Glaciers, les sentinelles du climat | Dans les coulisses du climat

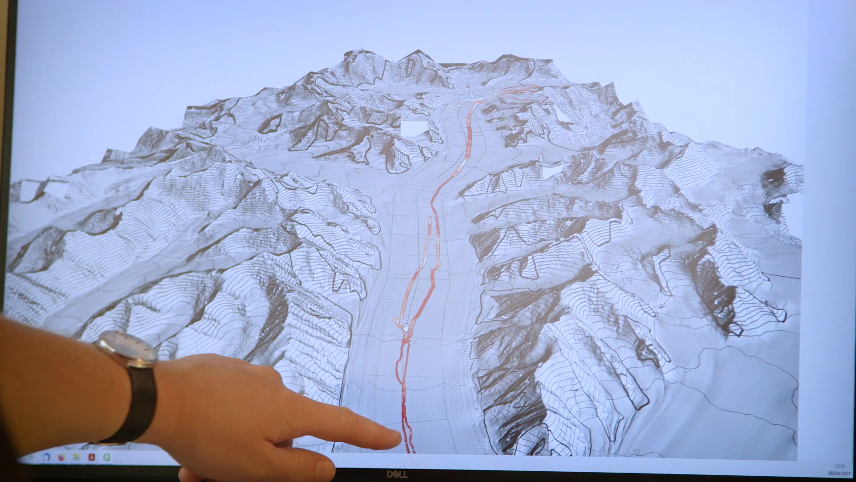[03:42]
sauf une petite partie à très haute altitude, qui est au-delà de 5000 mètres d'altitude, où en fait on observe un très léger épaississement du glacier.
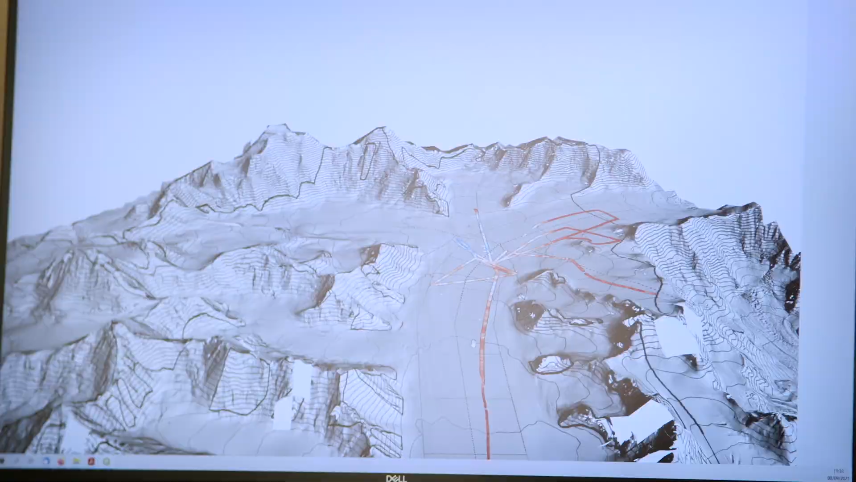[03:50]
Dans cet exemple précis, en fait, si on veut avoir une bonne mesure de l'altitude du glacier, on a besoin vraiment du satellite qui offre une couverture plus large et du GPS qui offre une référence, une précision qui est vraiment indispensable.